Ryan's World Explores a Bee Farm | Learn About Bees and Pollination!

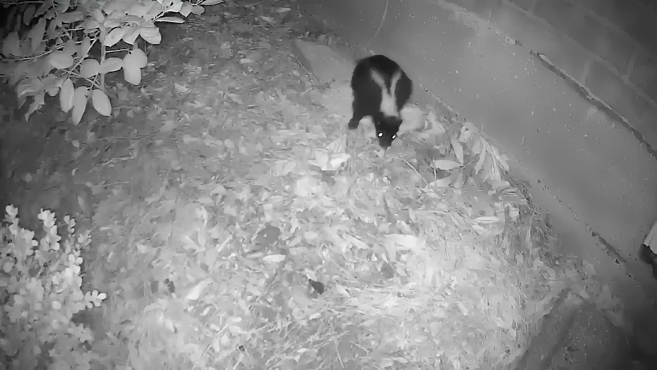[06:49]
Things like bears and skunks and raccoons and lizards and birds. They all eat bees. So how do the bees protect themselves from these predators?